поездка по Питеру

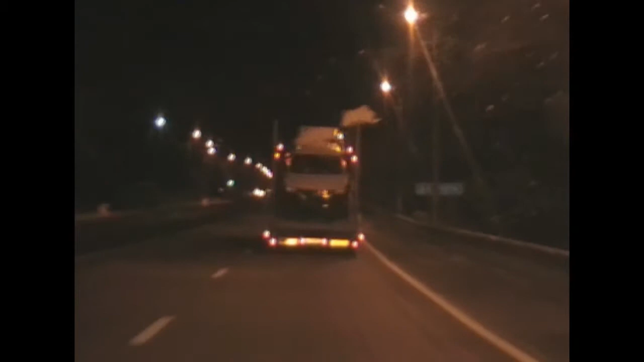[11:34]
Дорога России, как стекло, трасса Москва-Питер, или Питер-Москва. Даже не колбасит, не кажется.